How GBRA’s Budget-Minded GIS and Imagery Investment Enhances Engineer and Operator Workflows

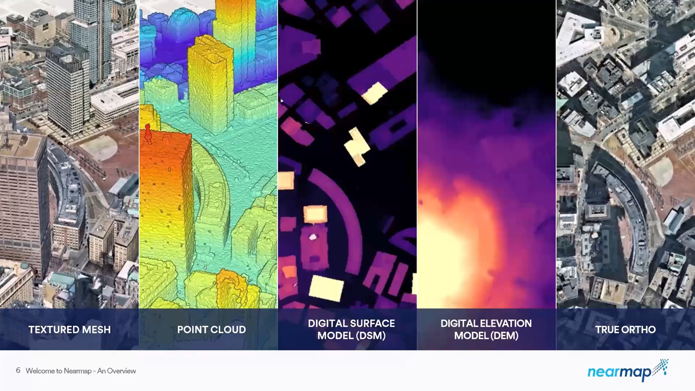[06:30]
made up of pixels containing bare earth elevation, and those values come in in a GeoTIFF format. My true ortho is based on a raster file as well, containing RGB color values in a GeoTIFF format. NearMap AI consists of a lot of different layers that are available through our lightweight map browser. This list continues to grow.
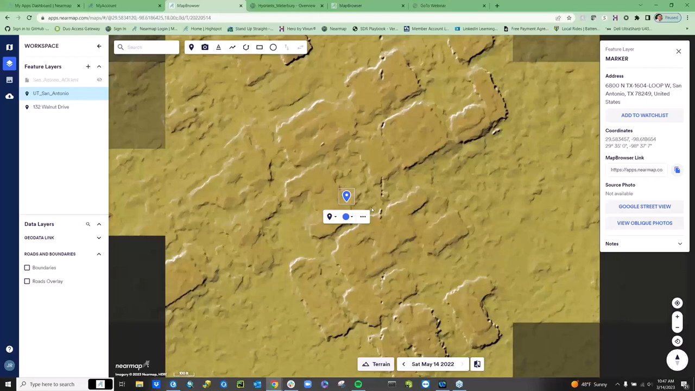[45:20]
Lets you look at how the topography of that certain area may be. Could be used in some kind of site analysis or some kind of monobuilding for various purposes. Our next base layer is on oblique view.
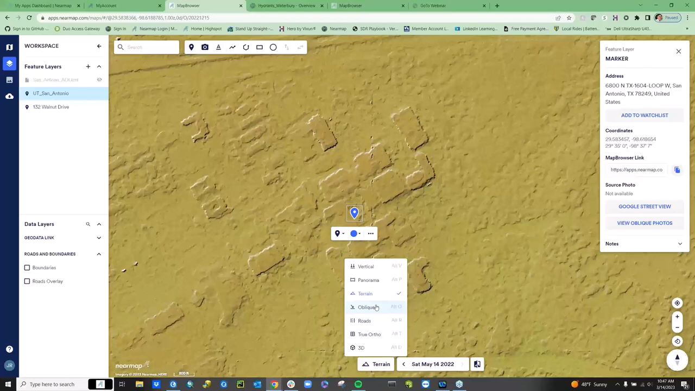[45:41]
This provides individual photos of an area taken again at a 45 degree angle.